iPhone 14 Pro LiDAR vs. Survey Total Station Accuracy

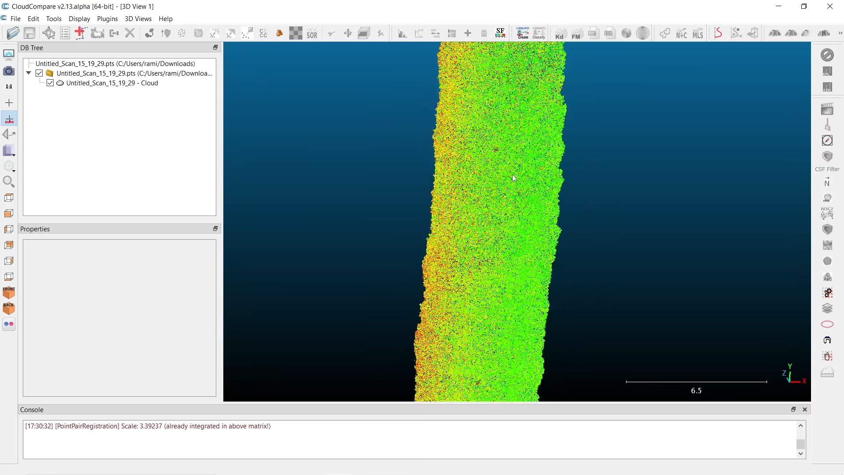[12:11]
And if we look at the LiDAR scan here, anywhere where there's a huge cluster of red points, like right here, is a location where there was a target. So in order to see this point cloud a little better, let's play around with the visualization of it so that we can identify the most intense points.
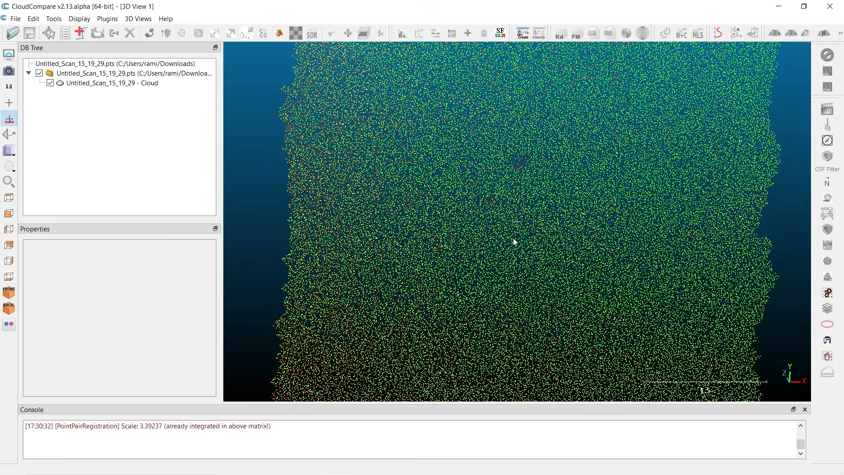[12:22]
If I click on the point cloud, I will come down here to the display parameters.
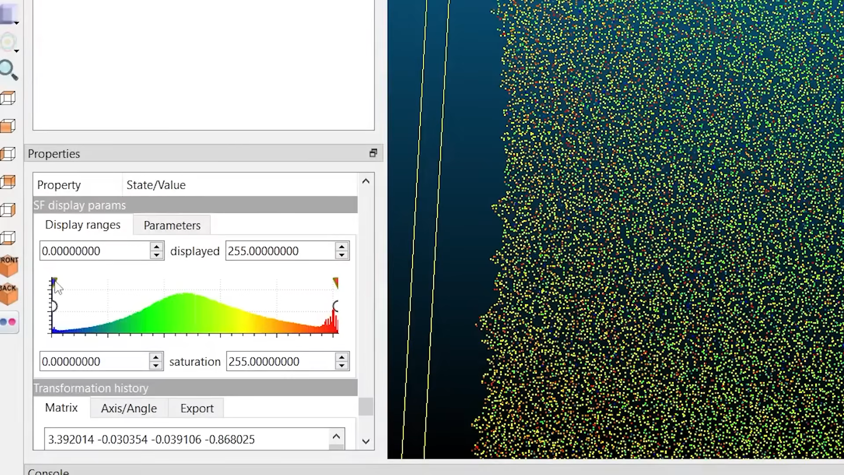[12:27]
And I'm just simply going to move the dial here to make more of the points blue and leaving just the most intense points at red.
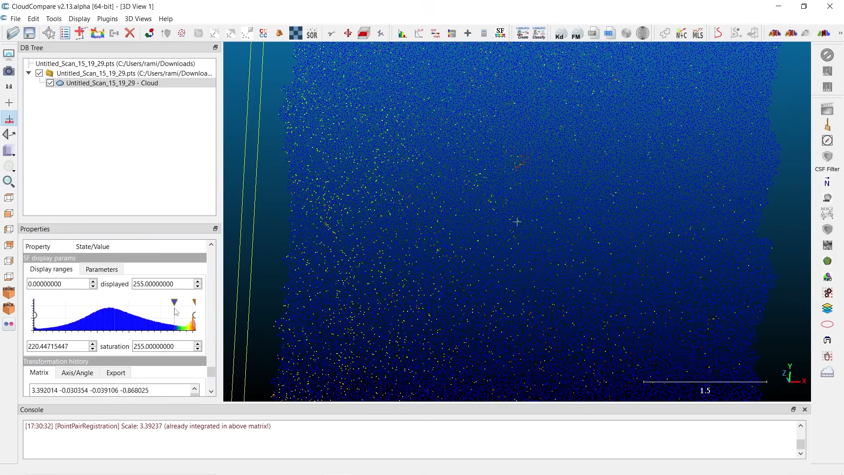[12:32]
See, now it's a lot easier to identify a cluster of red points, making identifying the center position of these points in the point cloud much, much easier.
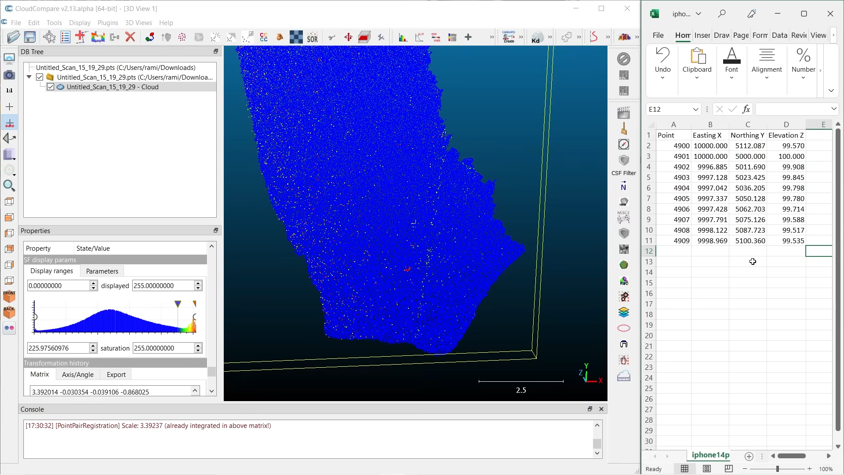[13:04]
To the right here, I've just loaded up the coordinates of the total station. Now I'm going to come over to cloud compare and I'm going to select the point cloud and I'm going to use the align tool again, but this time I'm not going to be aligning anything.
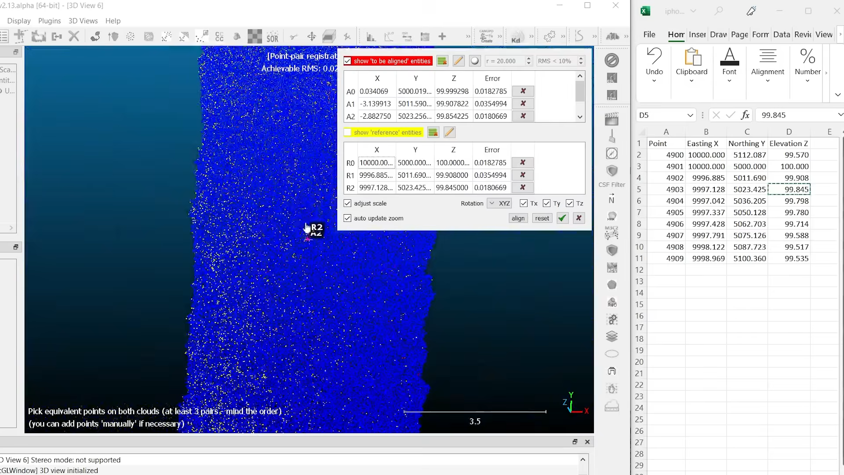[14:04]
Next point. So point number four, right there. And we have Easting, Northing, and Elevation. Okay. Next point right there.
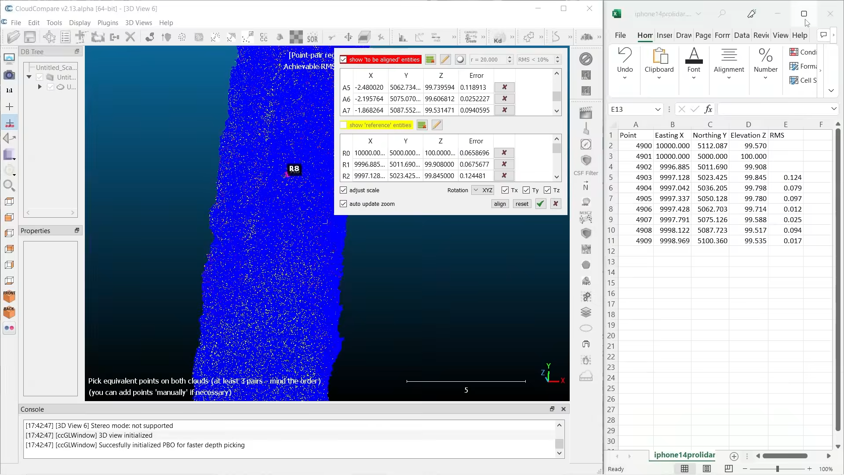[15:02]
So we just have one place to look. And if I look here, I've got errors that are between one-tenth and even some spots being one or two hundredths.